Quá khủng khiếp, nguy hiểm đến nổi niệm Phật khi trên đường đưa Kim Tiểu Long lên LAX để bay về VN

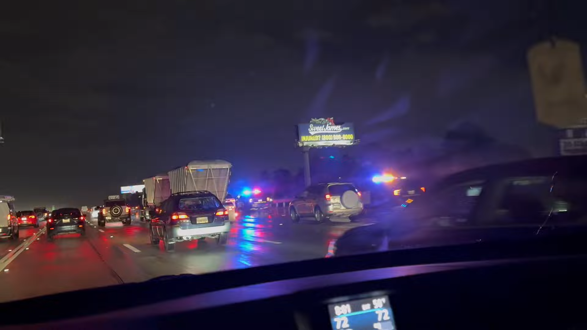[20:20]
Trời mưa ơi ơi, nó bay vô lề luôn má ơi.
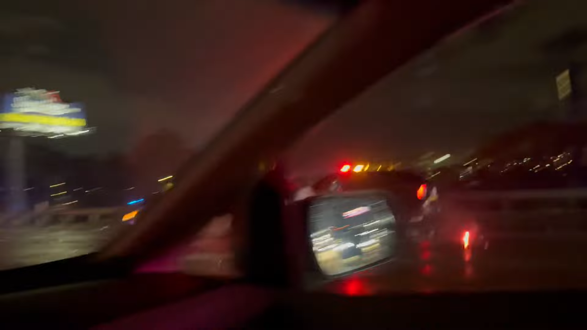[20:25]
Hai xe tông nhau bởi vì nó bay vô lề luôn đó, tại trời mưa là nó vậy đó các bạn ơi, thấy không, trời mưa phải cẩn thận nha.